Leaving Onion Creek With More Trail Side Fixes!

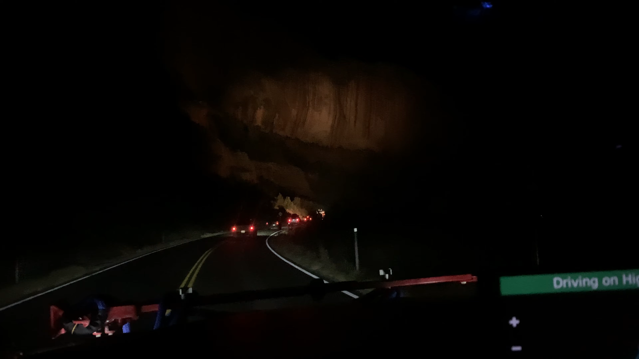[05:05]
That is like the brightest light ever
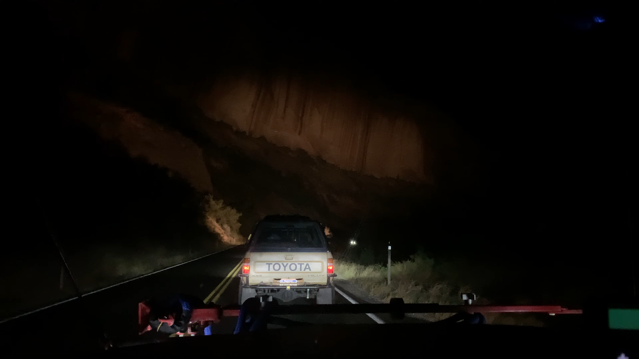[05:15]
So it appears that they're looking for I'm assuming falling rocks There's a construction vehicle ahead of us With an extremely bright light This camera's not doing it justice